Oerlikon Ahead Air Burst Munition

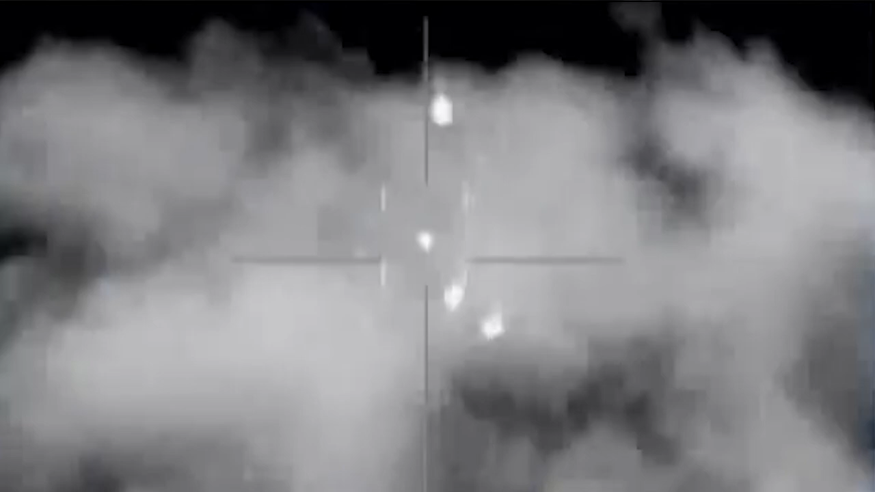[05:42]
and these munitions are deployed directly in front of an oncoming target. However, prior to muzzle exit, the measurement unit has already determined the velocity of any given ahead round. Control electronics then calculate the ejection time based on this data and transmit
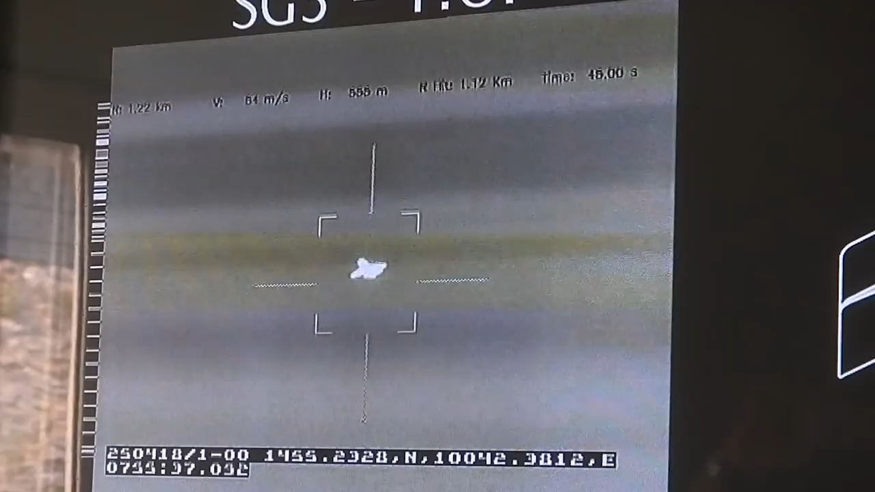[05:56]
the signal through the programming unit onto the time fuse in the shell.
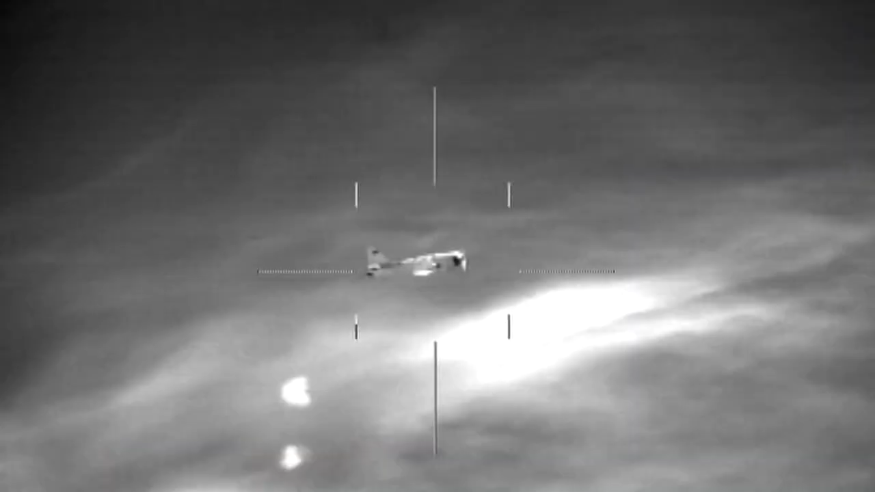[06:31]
ahead projectiles and their sub-ammunition charged with high kinetic energy are enabled to destroy very small targets with high accuracy.